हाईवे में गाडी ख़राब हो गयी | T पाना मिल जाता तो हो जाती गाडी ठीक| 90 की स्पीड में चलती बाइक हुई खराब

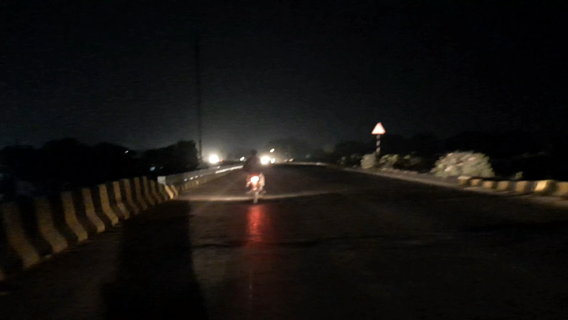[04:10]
यह वह गाड़ी है इसमें मेरे टोचन कर रहा हूँ तो यह सकते हैं
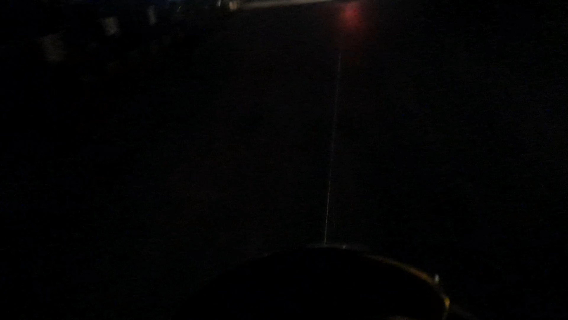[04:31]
कि वहां फिर रख देंगे और उसकी गाड़ी लेके मैं अपने गर अगराद में सेपली पहुच जाओंगा फिर कल सुपा देखा जाएगा कैसे इसको बनवाना है फिलाल तो सेपली अपने गर पहुचना
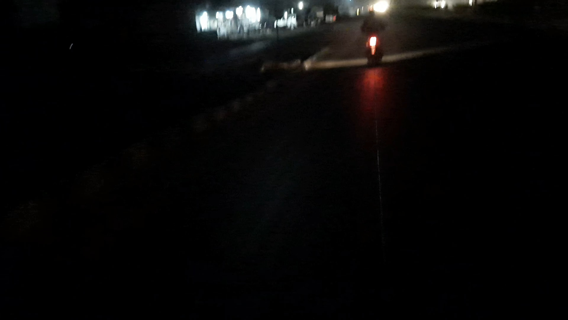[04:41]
है इसकी जहत लगी हुई है जोगार बना हुआ है और उससे जा रहे ह
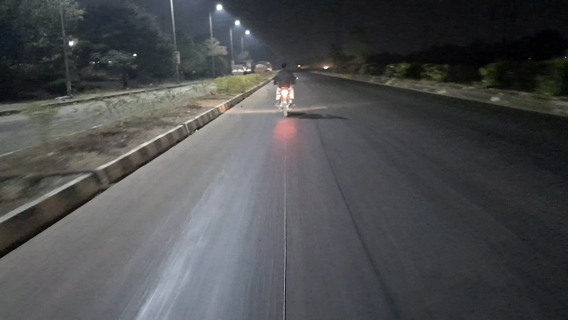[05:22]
जिससे मेरी गाड़ी हो रही है तोचन इस हाइवे पे एनेश 53 पे इस कडाके की ठंड में रात को 10 साले 10 मजे मेरी गाड़ी तोचन हो रही है क्योंकि गाड� आप और फाइनली मुझे पहुचना है सही सलावत दर एक
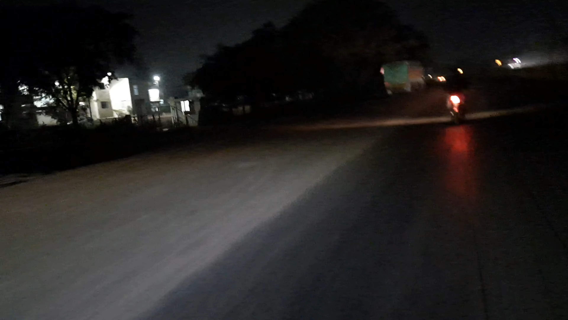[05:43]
कॉलेज है रास्ते में मतलब रास्ते है बहुत कुछ आपके कामता कुछ नहीं है आपको जो